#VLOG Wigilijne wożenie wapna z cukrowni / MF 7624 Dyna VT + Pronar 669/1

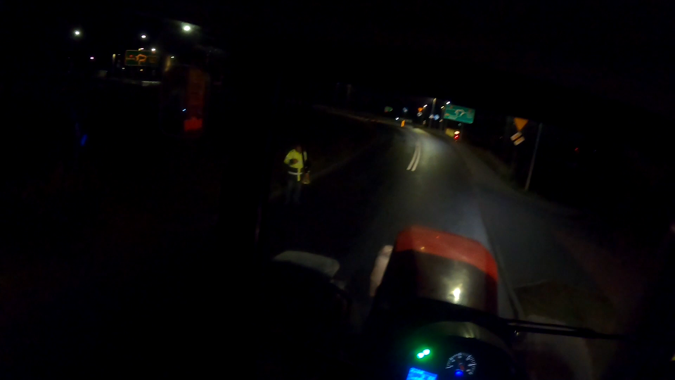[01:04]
Stoi na środku drogi, kamizelkę odblaskową ma, myśli, że mu wszystko wolne. O, jeszcze papierocha nie spalił.